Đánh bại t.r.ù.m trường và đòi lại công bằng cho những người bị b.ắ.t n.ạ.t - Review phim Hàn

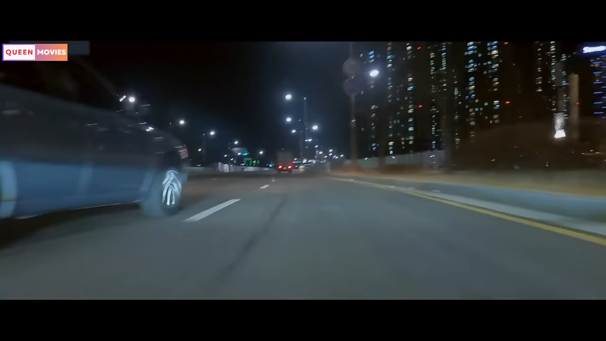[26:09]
Sau đó hai người lái xe biểu diễn một màn quá nhanh quá nguy hiểm trên đường.